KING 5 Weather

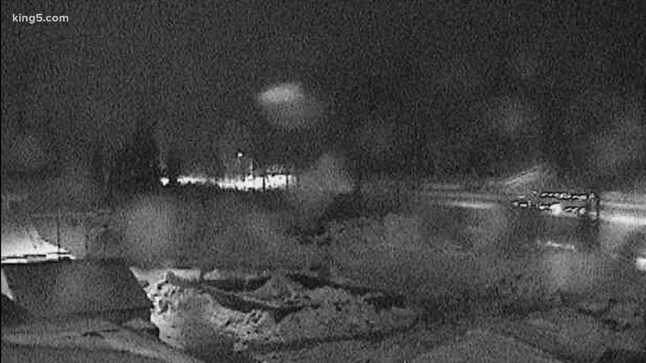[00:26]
You can see there Snoqualmie and looks, it's hard to make out whether there's actually snow on the road. But, Craig, it sounds like it's going to start falling in a few hours.